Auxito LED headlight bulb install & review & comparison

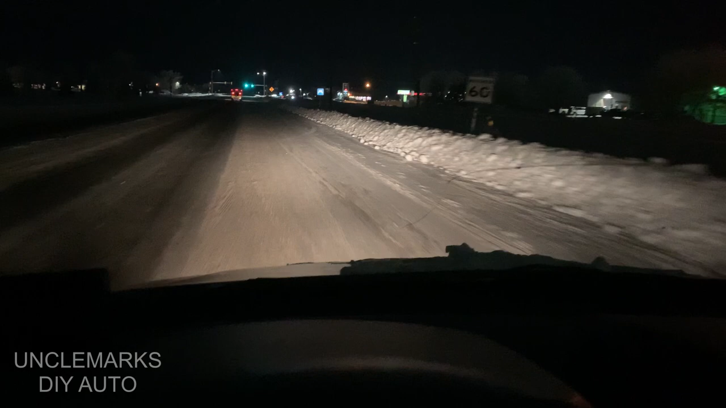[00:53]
It's snow time right now. I'm thinking I don't know how much whiter they can be because these look pretty white don't they? These are just your normal halogen lights. Although I've seen other vehicles you know when they come up to you and the lights seem pretty bright or pretty white but it gives you an idea of the high beams and the low beams with the halogen lights.
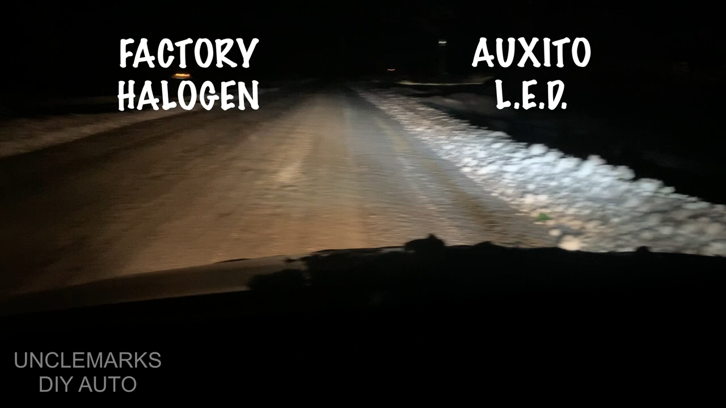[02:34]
It's on a different road now. So I thought I might as well just get out. We'll just see you know the difference by blocking one just for color. The distance looks about the same. Which is good. So we see actually the halogen were kind of yellowy. Weren't they? More yellow than I thought. Let's go to the block the LED to give you the yellowness.